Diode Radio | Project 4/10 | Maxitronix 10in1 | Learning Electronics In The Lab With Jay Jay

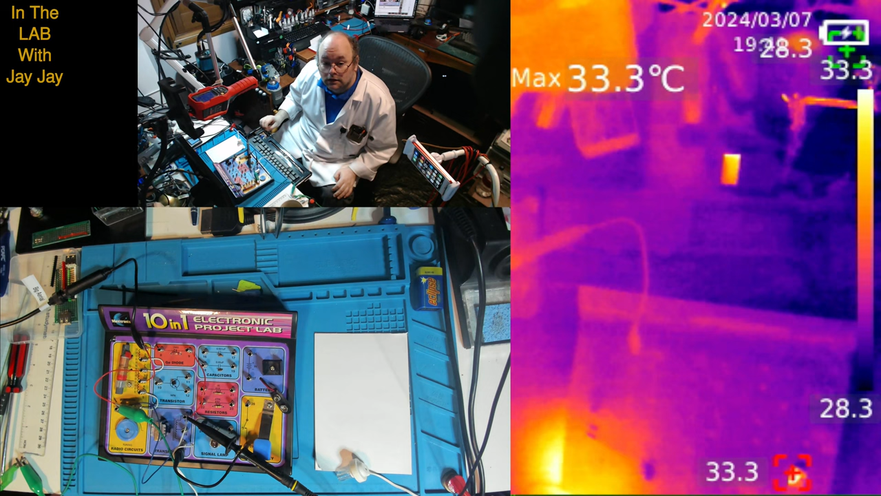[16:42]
On screen: max 33.3°C
Sorry to keep you waiting there. So, as you can see, we've got the thermal cam operational. Where's my hand? There's my hand. We can see the circuit here.
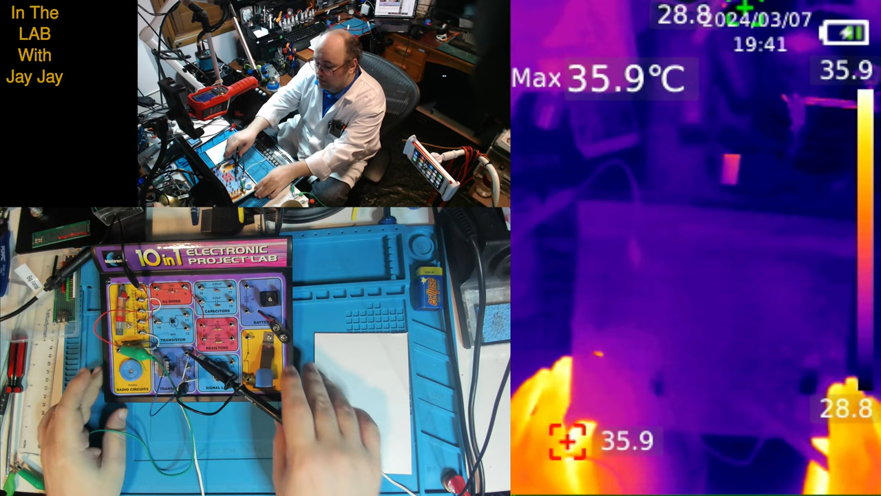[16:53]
On screen: max 35.9°C
And what's that big red? I don't know what that big red is there. What's that? It must be my foot or something. I don't know what that hot point is. I don't know what that hot point is. What's that? It must be a reflection off the window light.
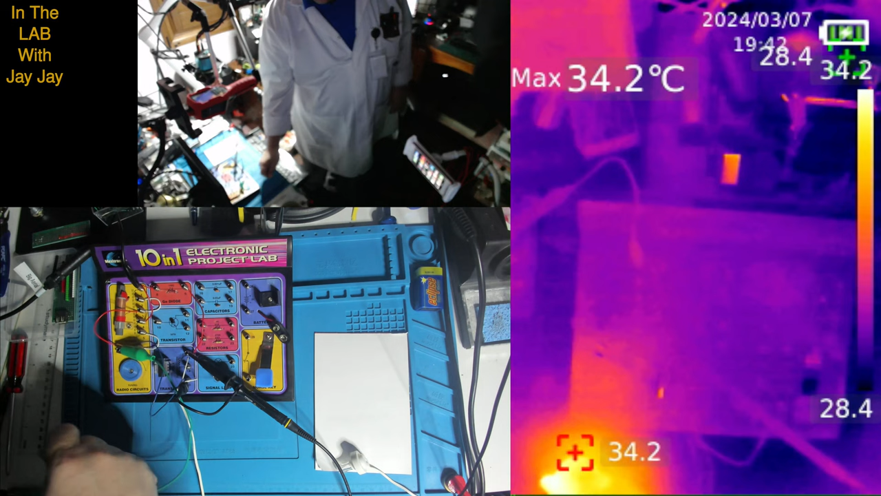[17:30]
On screen: max 34.2°C
Let's see what happens if I turn the red lights off. Nope. What's that hot point? There's a hot point right here. What's that? That wire's not hot. That wouldn't be likely. I just don't know.
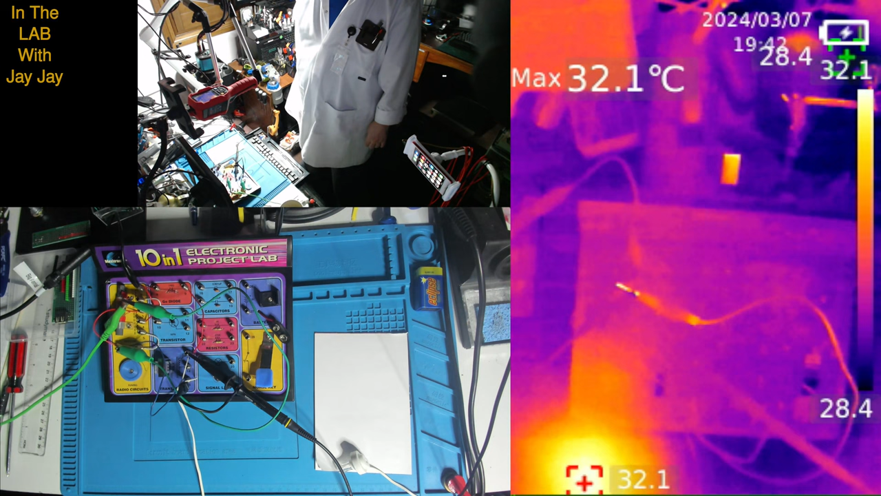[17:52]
On screen: max 32.1°C
Why is it hot there? I must have had my coffee there. That must be what that is. That's my coffee from earlier. It's been sitting there. Isn't that funny? Wow. Well that's a learning point for us. This circuit might have been useless. But at least I know. Don't leave my coffee on the bench. Because it'll heat up the bench. And then when I take the coffee away. We won't get a good read on our circuit. Because the heat on the bench will be coming through. Fascinating. Alright.